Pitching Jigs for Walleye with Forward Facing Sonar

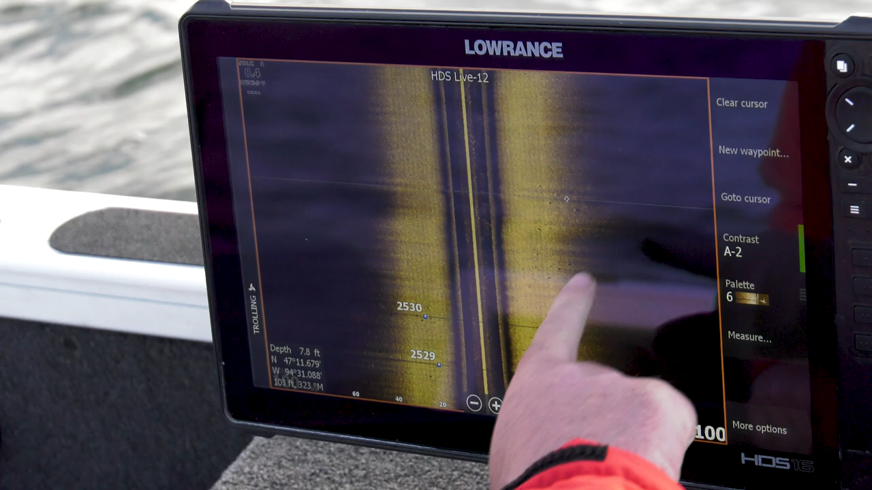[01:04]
On screen: depth 7.8 ft
we've got some fish scattered through here I'm just going to lay out some waypoints here where I'm seeing some pods of fish and then we'll turn around
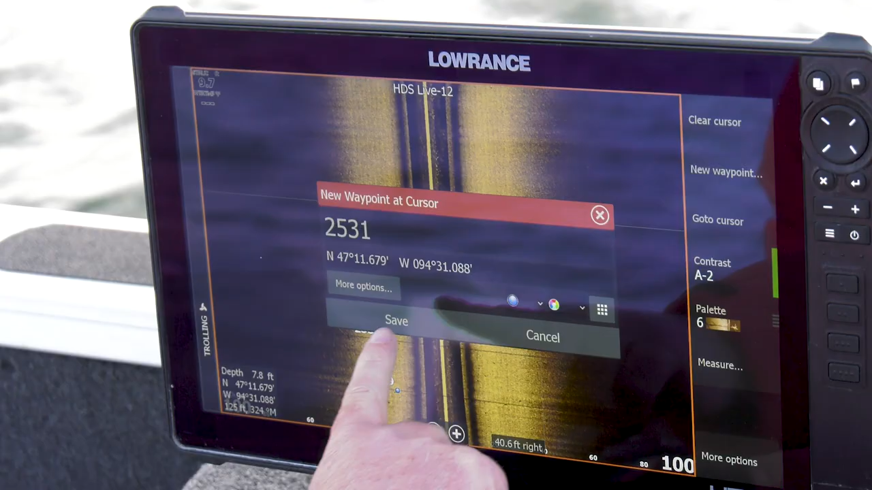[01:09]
On screen: depth 7.8 ft
here go through and fish them fun when they're up shallow there's a nice break line here too yeah yeah there's quite a few in there there's a bunch more see oh yeah
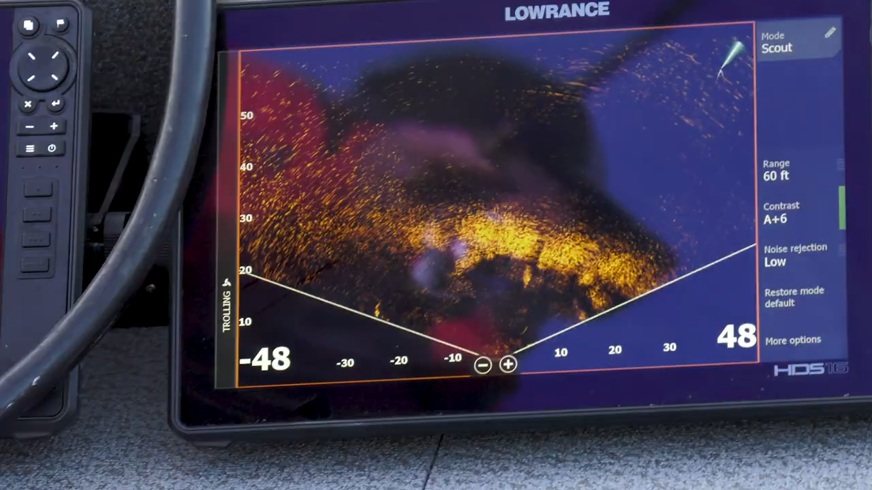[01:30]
there we go there you got him how's he feel dusty feels pretty good all right
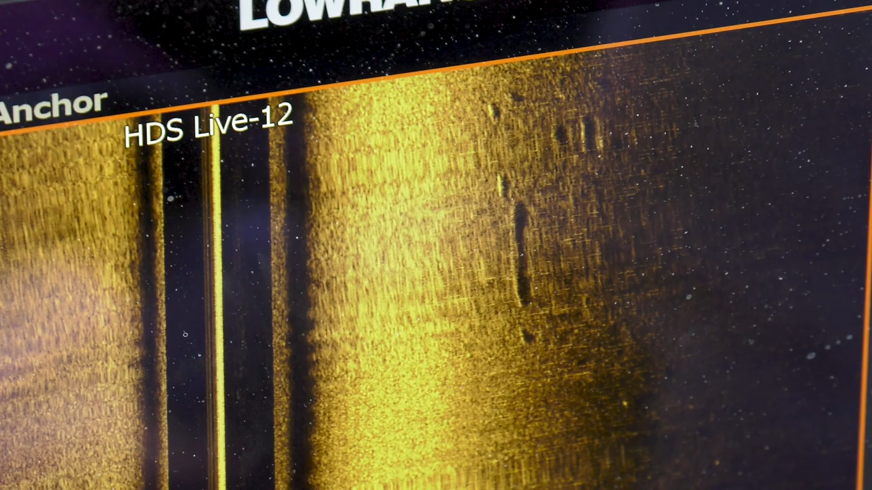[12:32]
yeah those are a couple of bigger ones yeah let's fish these right away
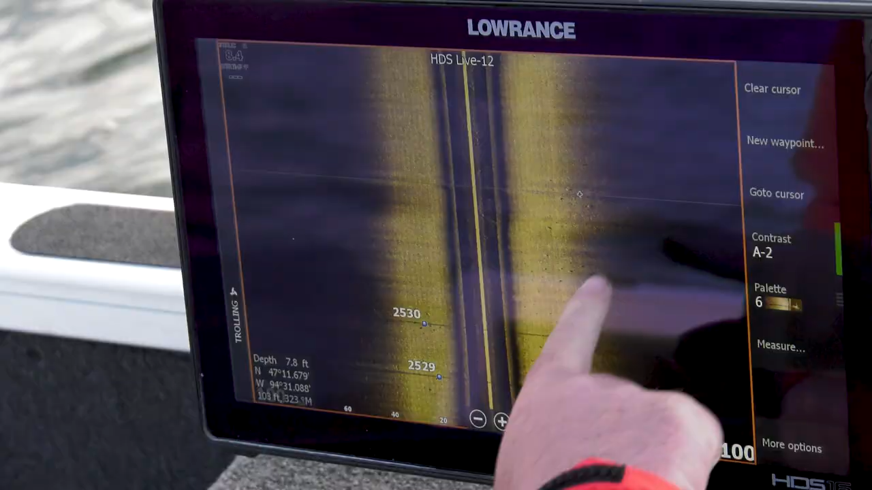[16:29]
On screen: depth 7.8 ft
that's where you want to be and you know we side image the fish first
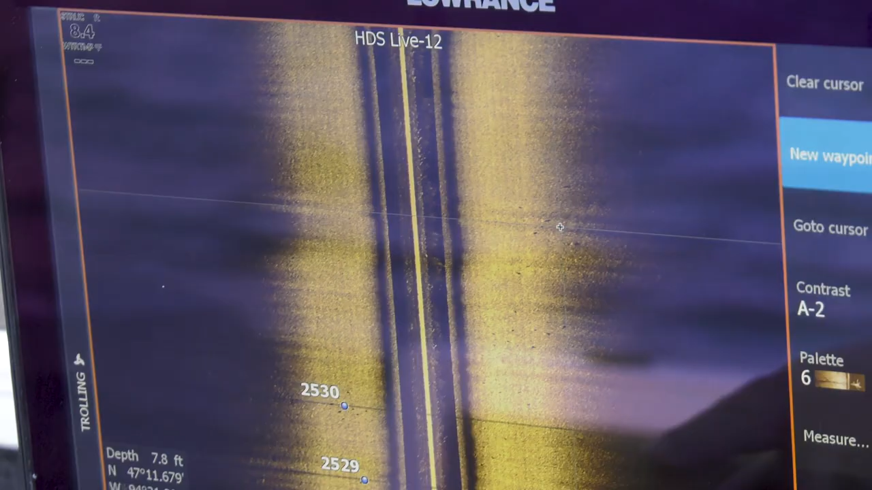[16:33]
On screen: depth 7.8 ft
came through spot lock we can see them
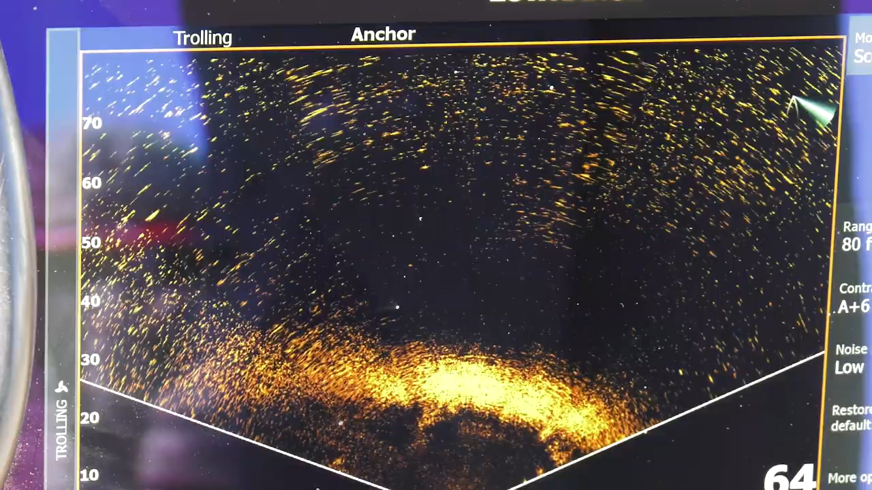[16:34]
on the scout mode on the active target and